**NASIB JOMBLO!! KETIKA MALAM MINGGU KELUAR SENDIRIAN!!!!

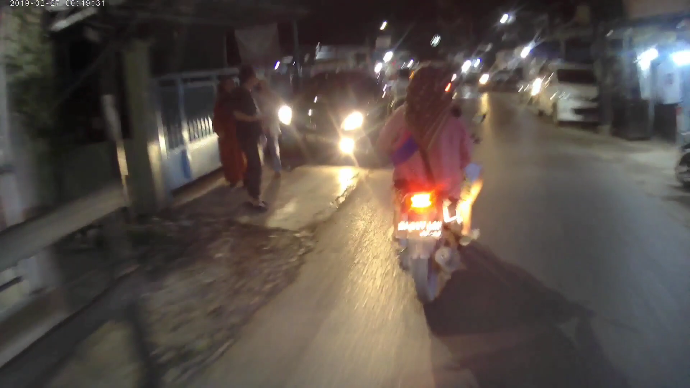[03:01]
Suasana kota malam hari. Oke lah, apa
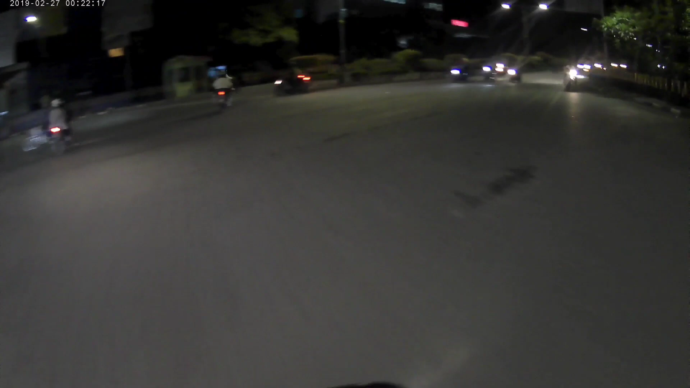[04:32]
Terus apa ini? Saya jadi apa-apa, saya sendiri dua tuh sini, guys. Wah, pasangan terus salip pergi, guys. lewat ya.